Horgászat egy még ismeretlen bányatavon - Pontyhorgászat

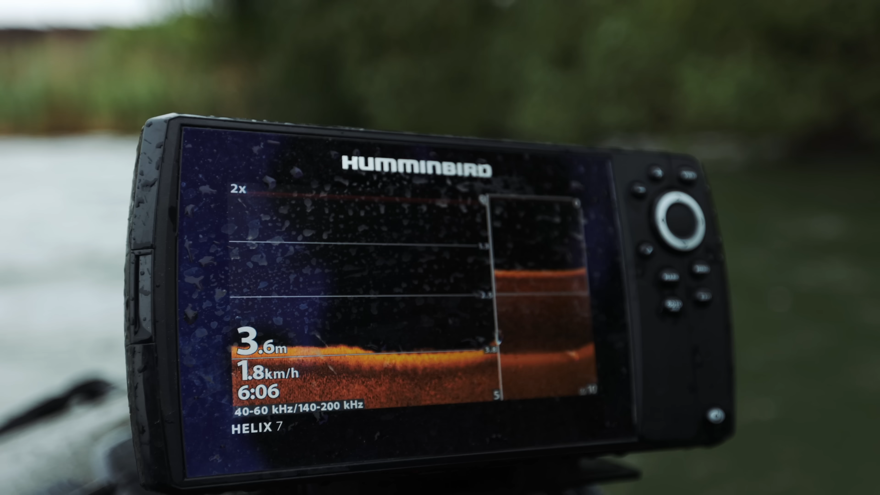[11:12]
On screen: depth 3.6 m, speed 1.8 km/h
Meg hibátlan a csali, nem kell ugye lecserélnem, hogy csak szórok mellé pár szemet. Meg amint látni fogjátok, rendkívül változatos a meder viszony.
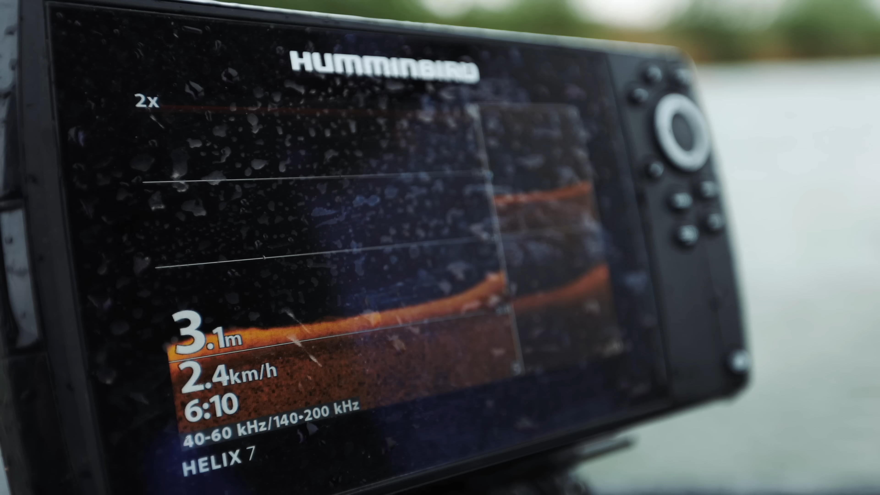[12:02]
On screen: depth 3.1 m, speed 2.4 km/h
Na, én amellé rakom le a szerelékemet, és rendkívül jól reagálnak rá a halak, úgy gondolom, hogy itt vonulnak el, illetve még ez a erős északi szél még rásegít pluszba arra, hogy ide is tolja a halakat,